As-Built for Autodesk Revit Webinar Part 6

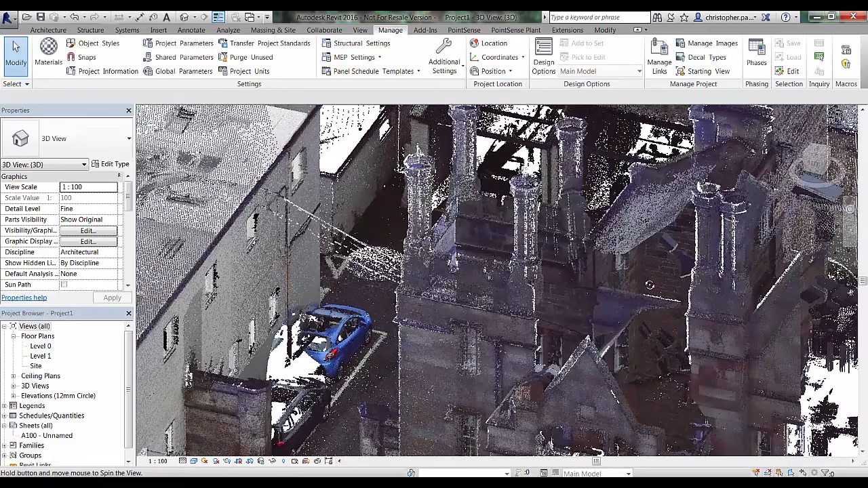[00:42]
in the 3D model here we can see we've got this set of chimneys which we're probably going to have to model as a unique family. That will save the modelling time. So what I'm going to do is just go to the site level and just zoom in on the area.
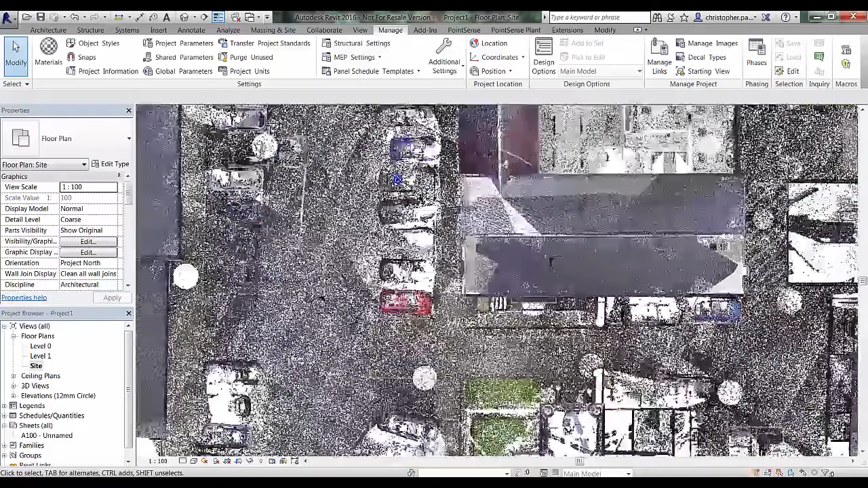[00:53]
I'm then going to create a section directly next to the area I want to model.
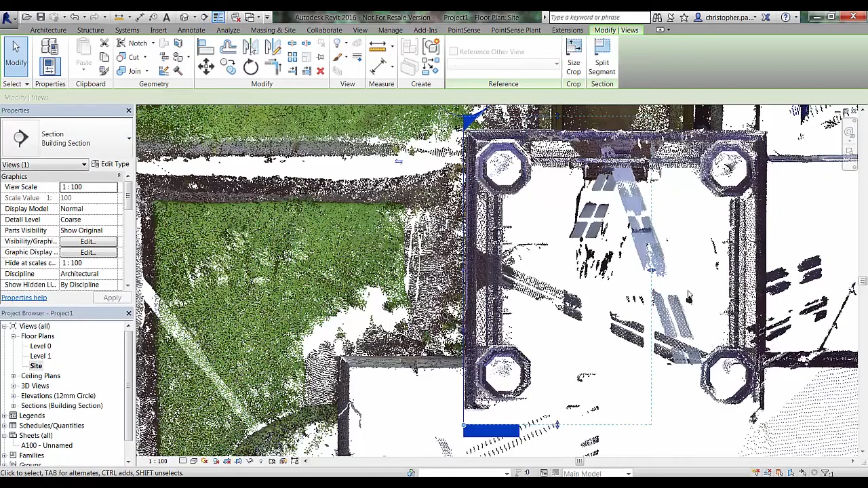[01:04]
I'm just going to change the extent of that section view to limit it. and I will open that up now as an orthographic flat image.
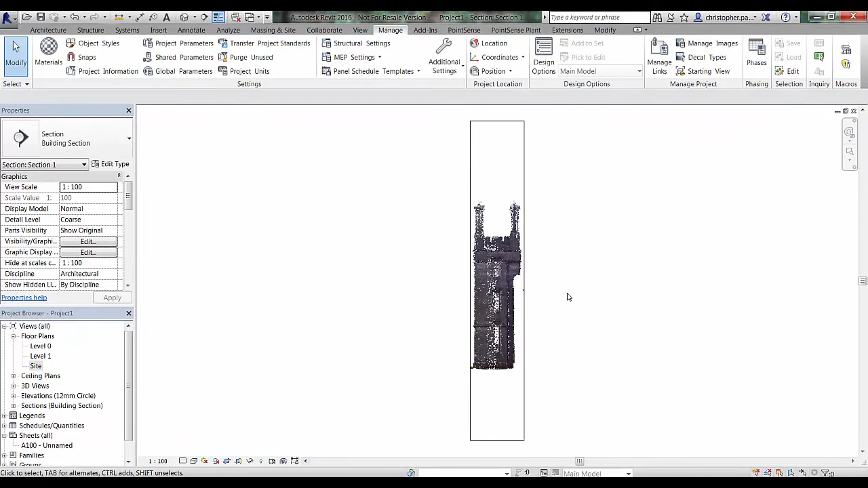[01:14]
We can just change the extent of the clipping area.
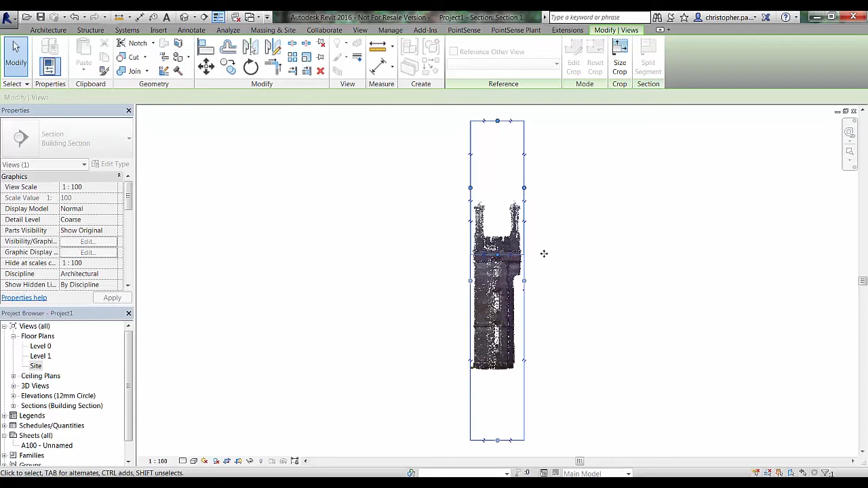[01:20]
Just drag these down and we'll just zoom in to see what we have.
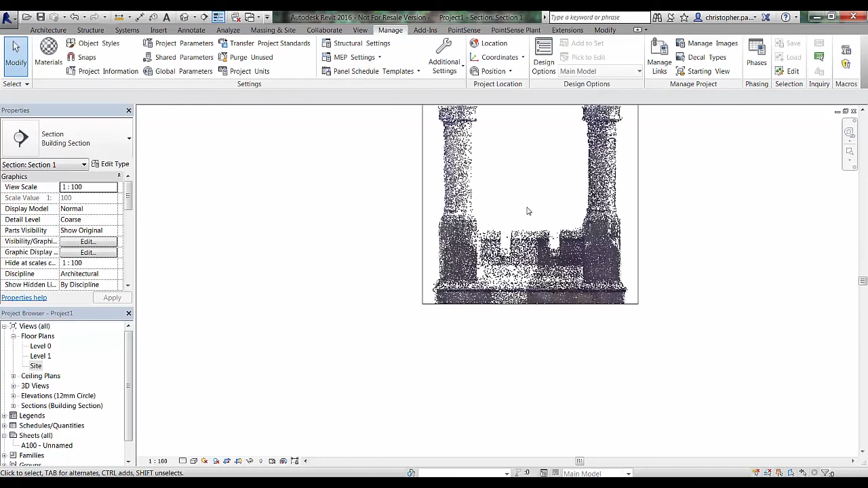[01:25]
And before I do anything, the first thing I'm going to do now is just go to the point sensor toolbar and go to my settings. And I'm just going to have a look at what I've got predefined for the orthographic image. So for the intensity factor here, I've got a setting of 1.
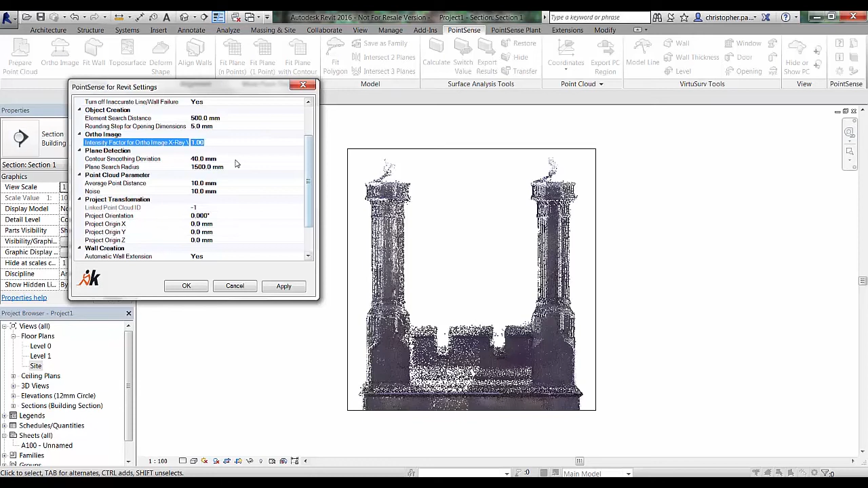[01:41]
And I'm just going to change that to about 1000. And apply that and OK. And the next step is just to go into the ortho image tool. So you can see that's updated the x-ray intensity factor to 1000 there.
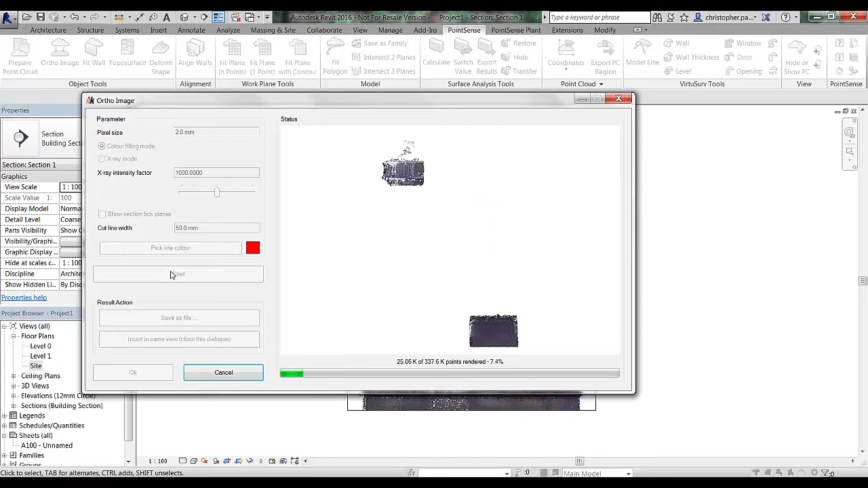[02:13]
So first of all, you can see now we are generating a raster image based
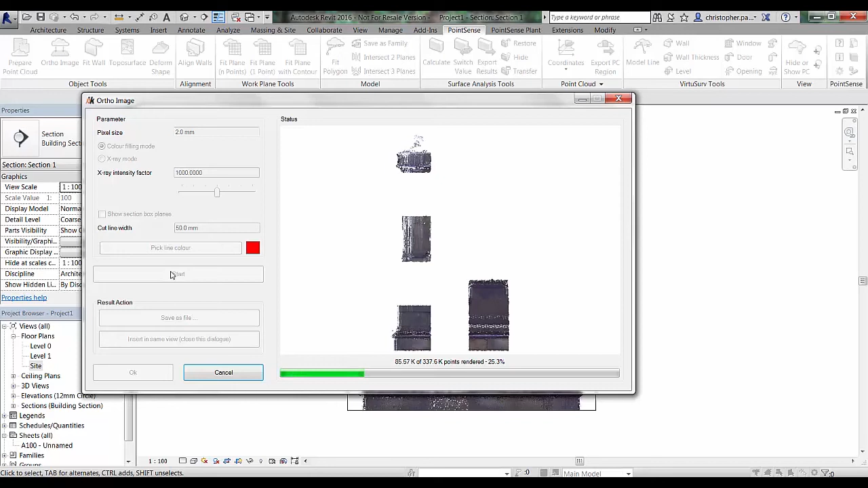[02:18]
on the extents of that section that we created. And we'll just take a little bit of time.
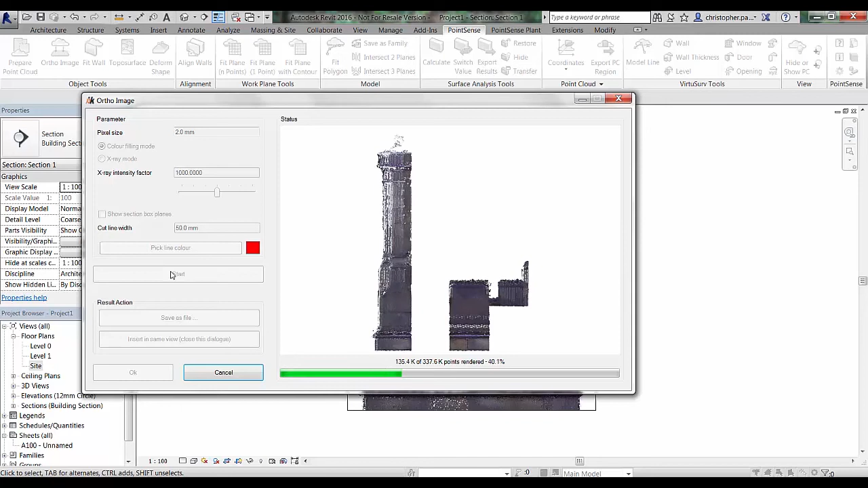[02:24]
And once we've done that, we can choose whether or not to save this out as a file. Or whether we want to insert this back into the specific section view. Now this will only work with section views or plan views. If you use a 3D view, you can only save this out as a file. So once that's finished, I'm just going to go down now. And I'm going to click on insert in same view.
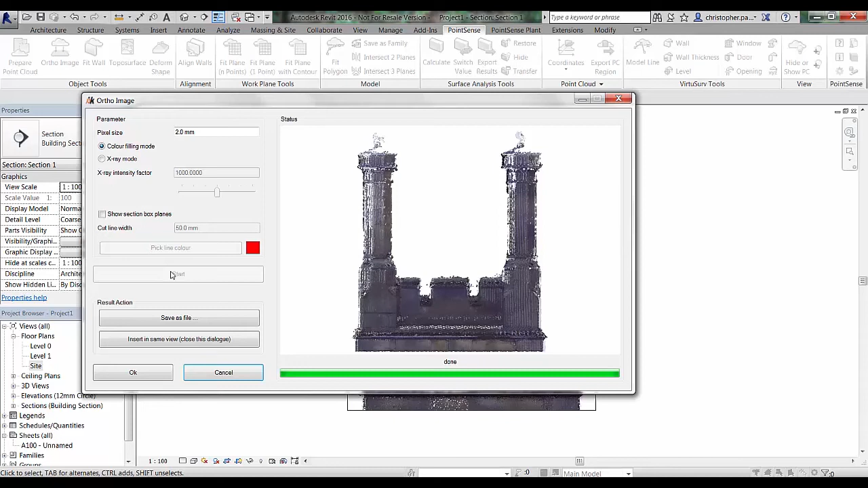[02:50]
Close this dialogue.
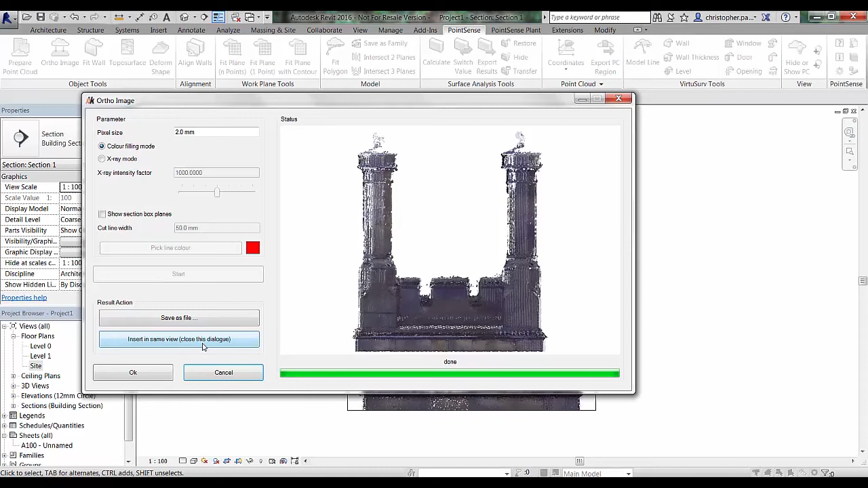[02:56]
So that's just going to load that raster image into the current view.
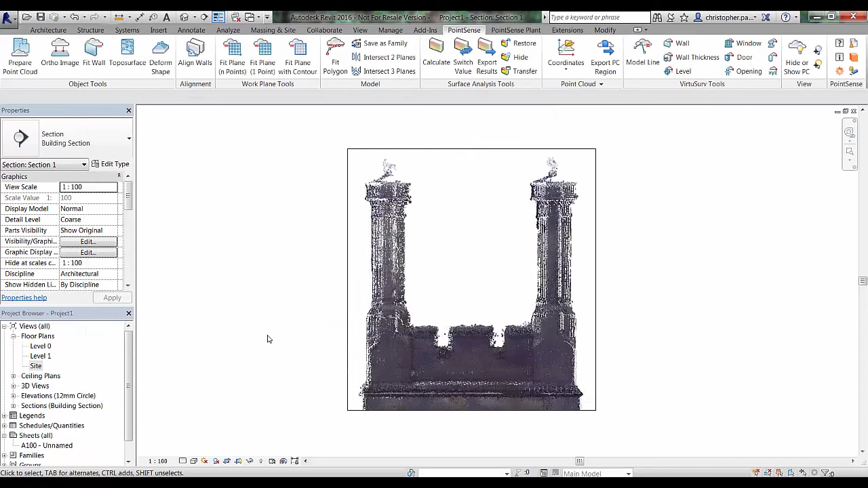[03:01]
If I just hide off the point cloud, you can see there, there's a tiled raster image being created in that area. And if we zoom in on that,
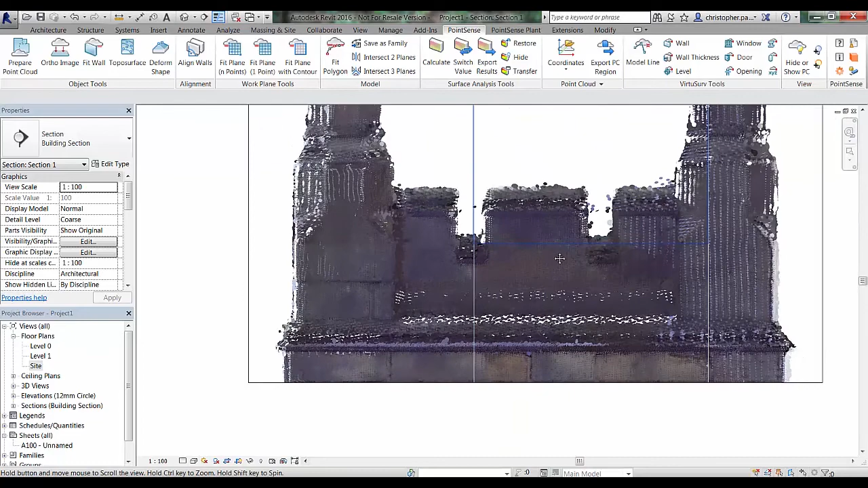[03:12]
you can see it's filled the gaps between the point spacings to create a flat image.
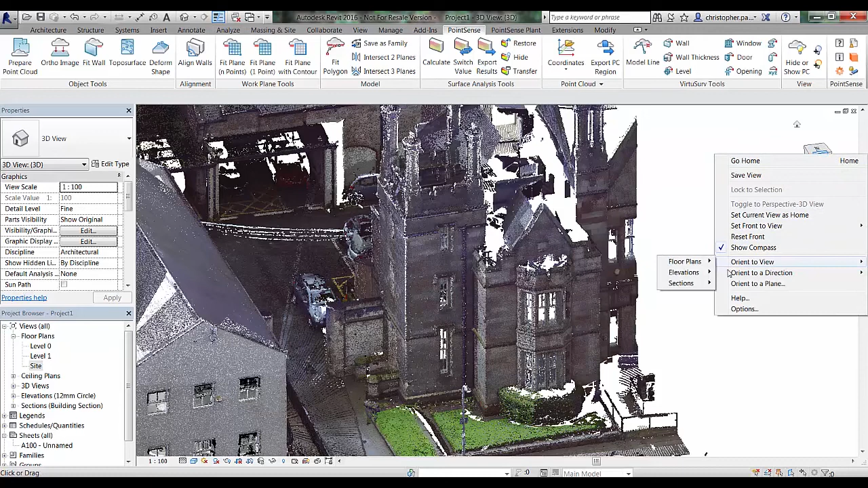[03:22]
Okay, so if I just orientate to the section 1 in the 3D view, we can open up this same section in 3D. And we can run this auto image tool again. This time I'm going to use the x-ray mode.